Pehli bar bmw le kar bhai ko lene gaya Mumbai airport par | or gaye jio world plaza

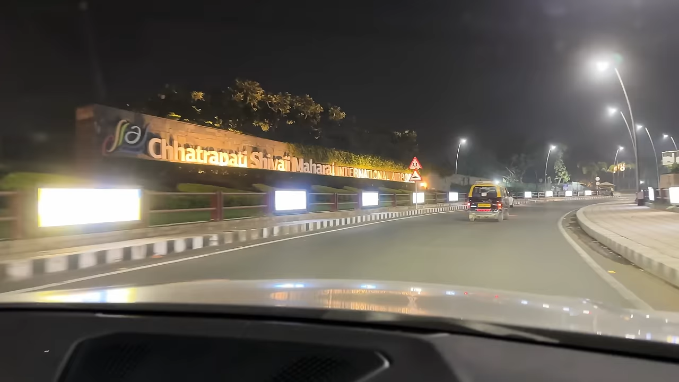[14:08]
तो जी पहुंच चुके हैं छत्रपति शिवाजी इंटरनेशनल एयरपोर्ट पे, भाई को लेने के लिए।